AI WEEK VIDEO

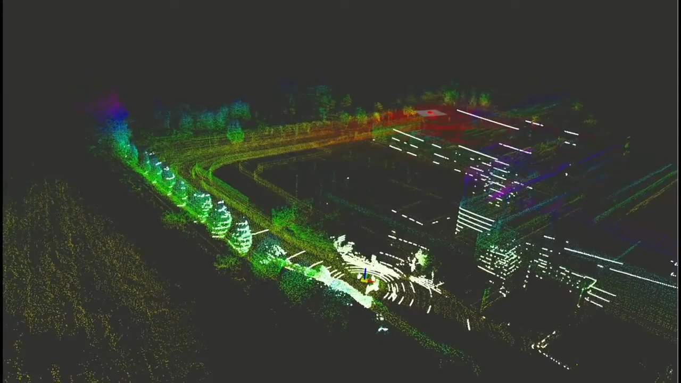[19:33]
inoltre possiamo mixare sia radar che telecamere per vedere lo stato di avanzamento di crescita di un cantiere ma anche verificare il comportamento delle persone dei mezzi all'interno del cantiere per scongiurare possibili problemi al personale che lavora all'interno di queste infrastrutture il sistema è dotato di più sensori eterogeni tra di loro e questo ci consente di avere